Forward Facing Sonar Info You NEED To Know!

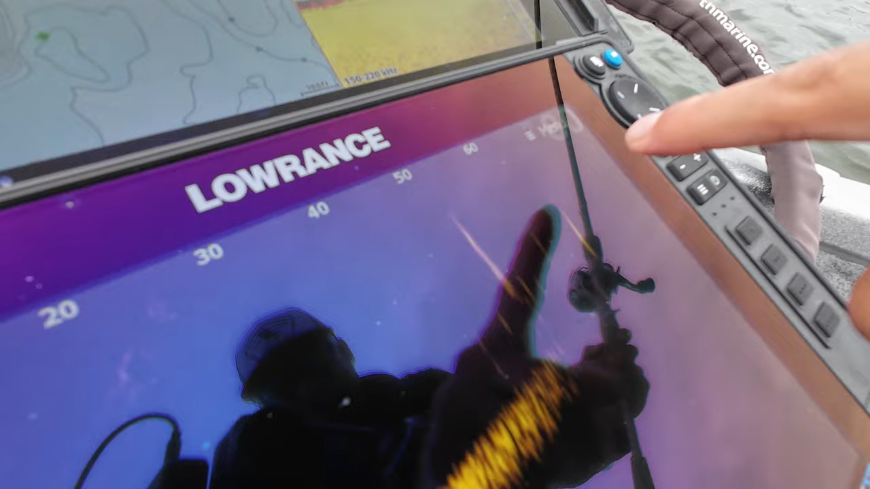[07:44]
you want to cast past them every time but you don't want to get your bait to where it's down to them
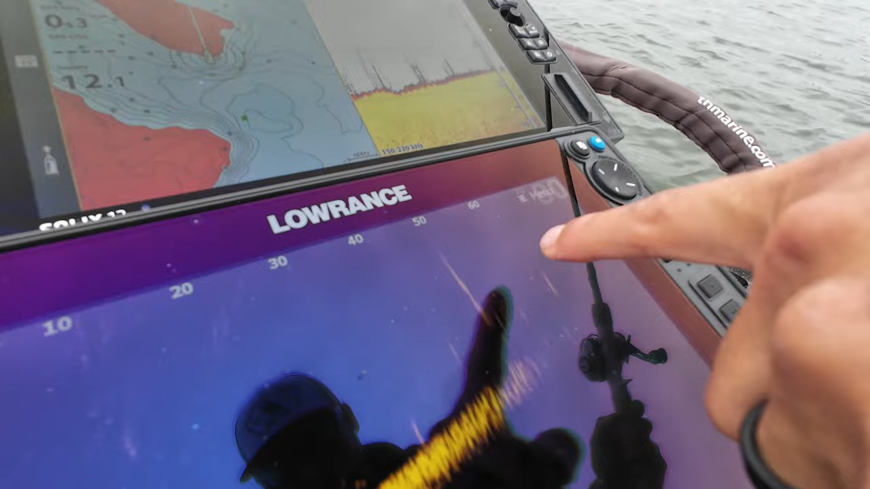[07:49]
you want to keep it up here in that three to four foot zone because these guys that
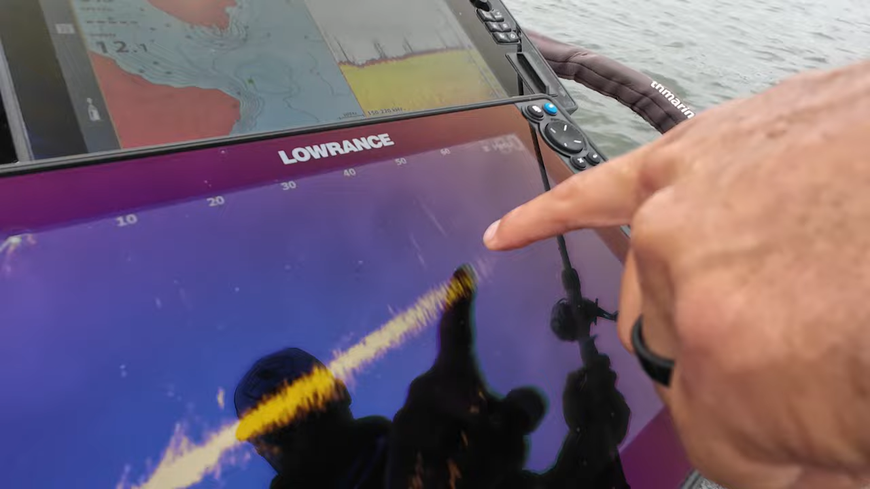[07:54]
grass is going out 10 feet but it's all the way up to four feet so you got to keep it above them